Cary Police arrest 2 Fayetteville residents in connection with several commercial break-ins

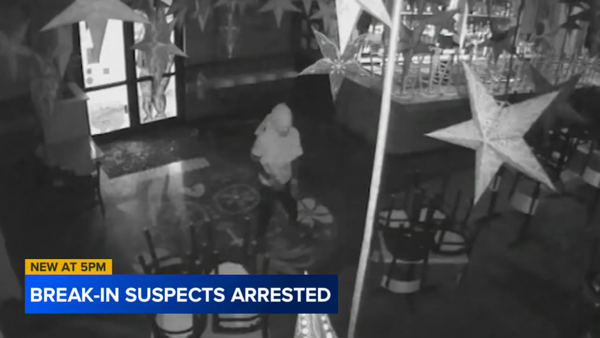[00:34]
which we got showing a man outside of Gonza here in Cary with a crowbar, and then you see him inside once again in the office trying to get into the safe.